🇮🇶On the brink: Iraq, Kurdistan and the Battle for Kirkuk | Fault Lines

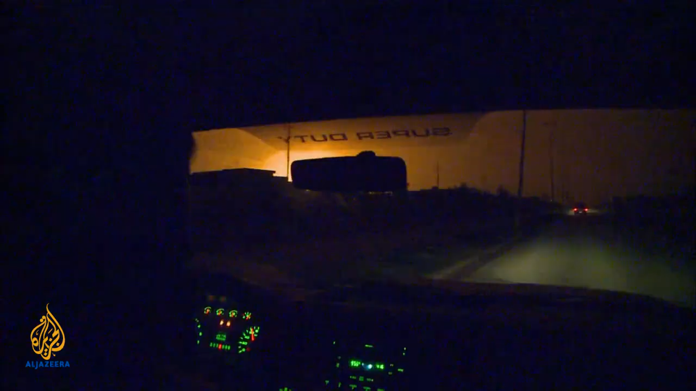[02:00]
An eerie golden glow illuminates the night sky from enormous oil-filled flames that never stop burning,